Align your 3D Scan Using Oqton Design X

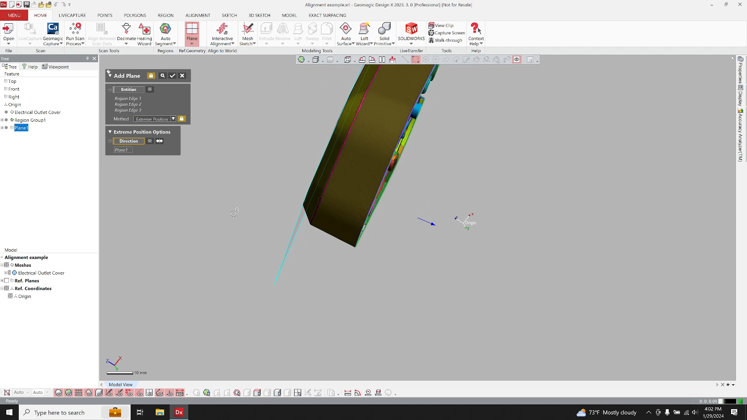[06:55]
And the reason why we do it this way is just so that we have a lot of points that are very consistent on the top here that we can use to properly orientate the part.